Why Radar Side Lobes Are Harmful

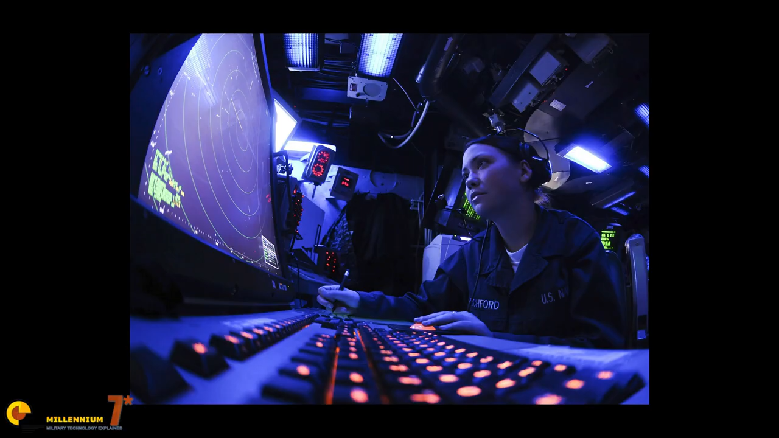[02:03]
then part, a very small part, to be honest, of this electromagnetic radiation comes back to the radar. Well, we know the direction that this radiation is emitted, we know the time, or we can calculate the time that the radiation took from going from the antenna to the target and coming back, so we know the distance.
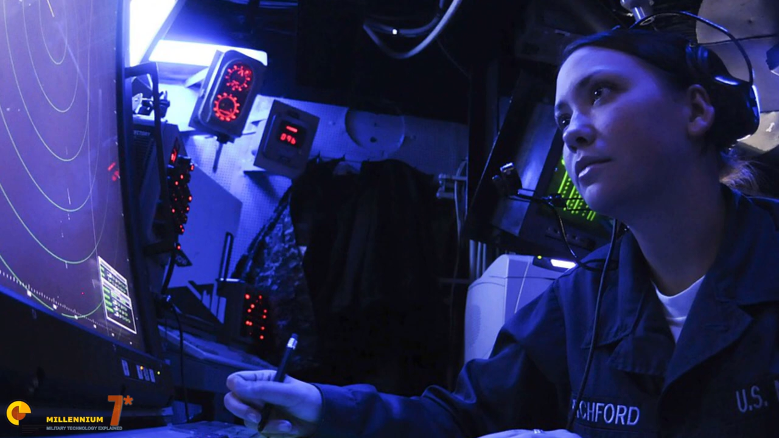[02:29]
However, things are never as easy as they see, if we draw a diagram of the energy density emitted by a directional antenna,